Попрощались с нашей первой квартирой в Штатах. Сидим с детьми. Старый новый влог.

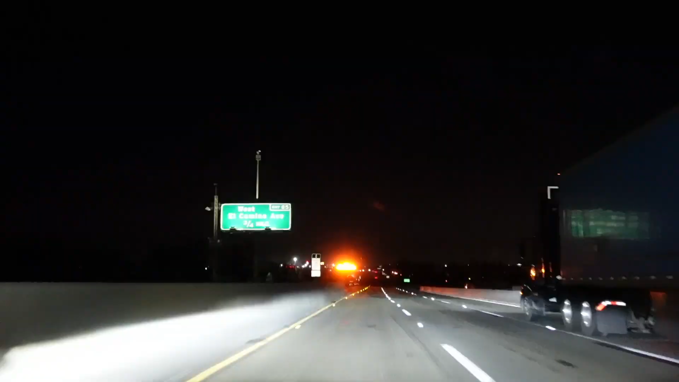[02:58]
ну и конечно уже такая привычная нам дорога из долины сакраменто